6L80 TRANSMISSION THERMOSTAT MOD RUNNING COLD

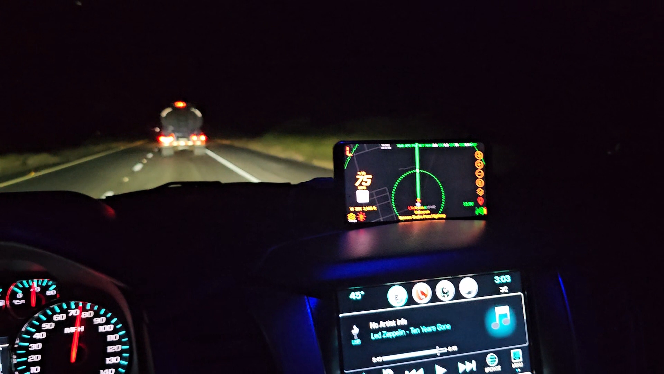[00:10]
thermostat modification of my Suburban. And right now it's 46 degrees. I am drafting a truck on I-10 West headed toward the
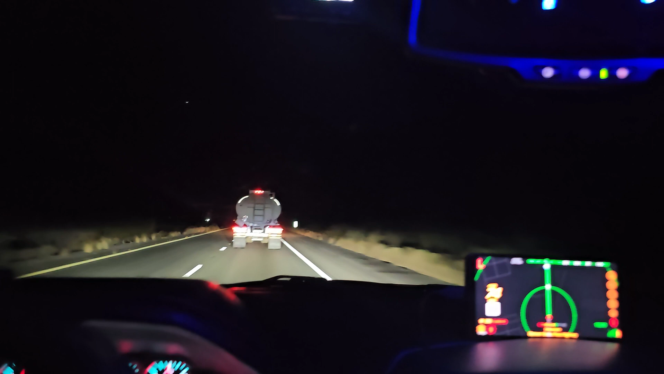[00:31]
desert or through the desert toward L.A. But look at my temperature. I've been driving right now this particular run. My last gas was maybe an hour ago. But look at the temperature.
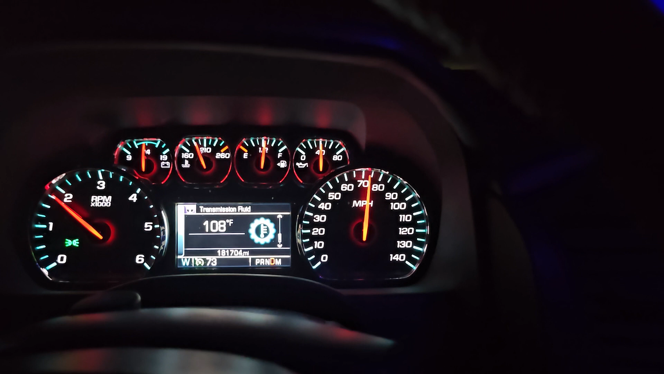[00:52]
106, 108 it fluctuates. Is that too cold to run?
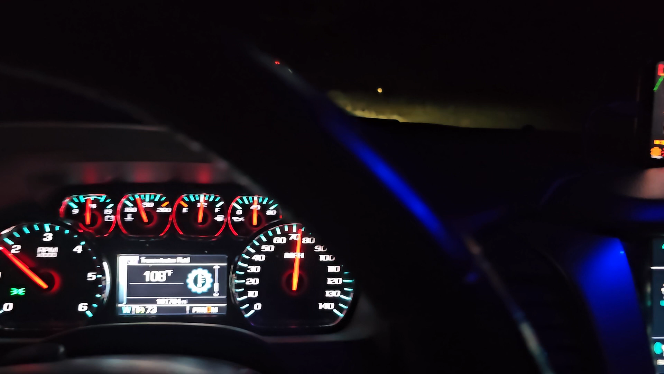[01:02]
107 versus the 194 degree temperature that GM had the transmission set at. And even in the summertime going through the Arizona desert or down in Death Valley in Southern California. It could be 130 outside. And my temperature I don't think has ever gotten past 150 in the summertime.